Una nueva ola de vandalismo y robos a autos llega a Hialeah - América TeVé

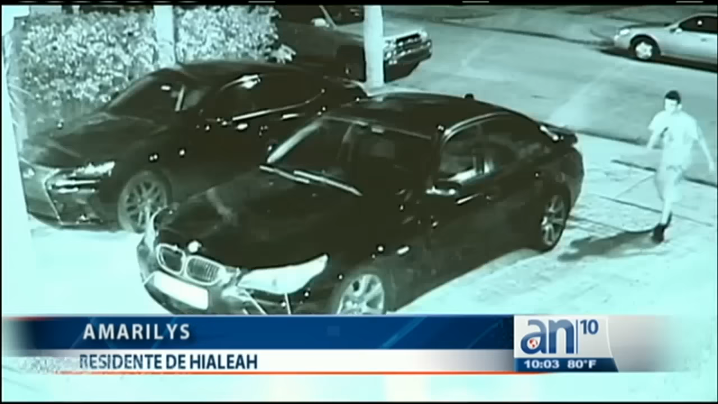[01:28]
Ayer la policía de Miami reveló este video de un robo en la pequeña Habana.
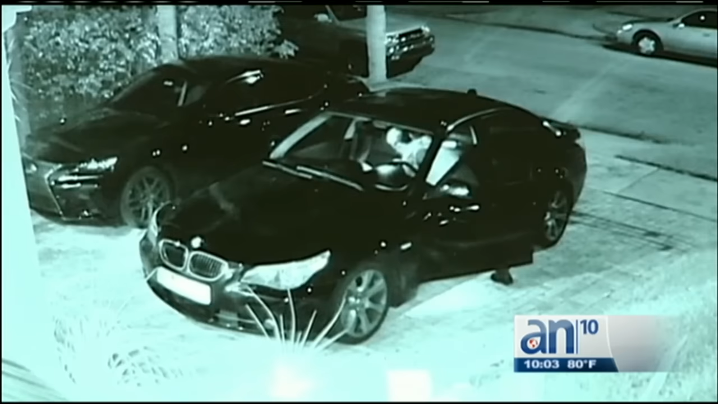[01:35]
El sujeto abre la puerta de un automóvil estacionado afuera de una vivienda y se lleva unos 500 dólares en artículos.